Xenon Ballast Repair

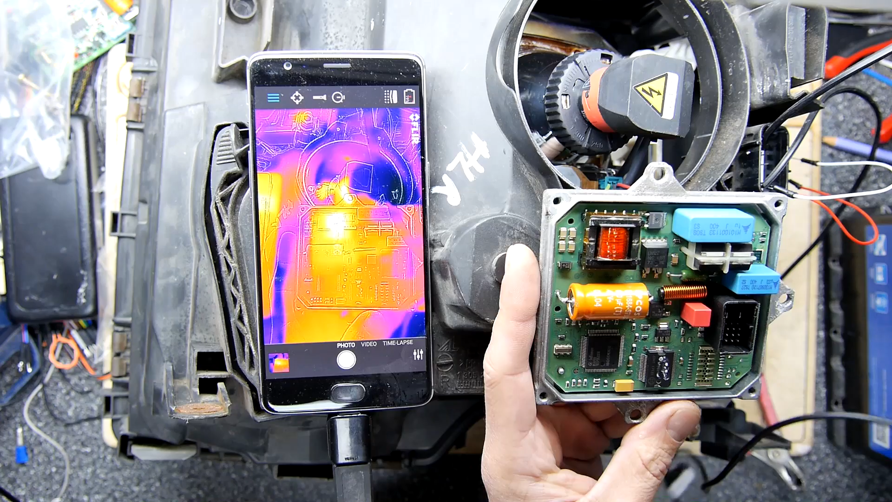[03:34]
hmm so this bit here says it's 30 interesting yeah it doesn't seem doesn't seem particularly warm at all I mean I don't know what
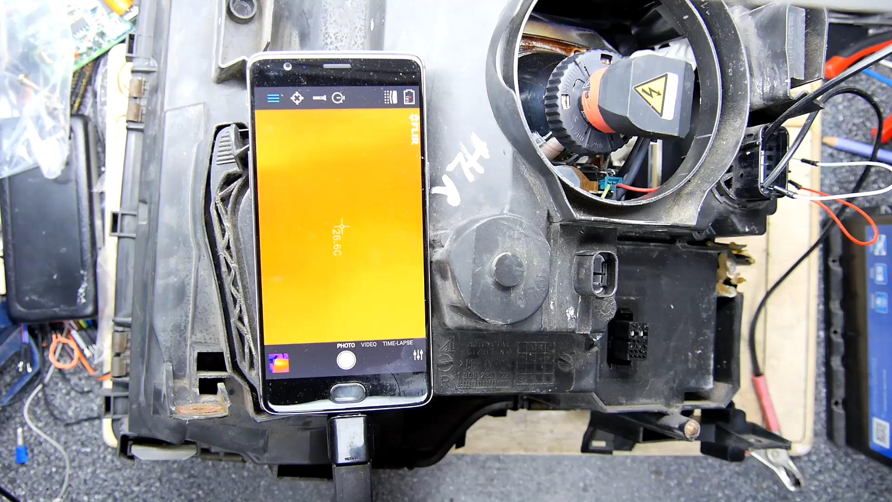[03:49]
it's so hard to see if something really goes out of spec but what I'm going to do let's just have a little play when I've checked these on other units that have been running basically in the car though I've seen a lot of warmth around this particular component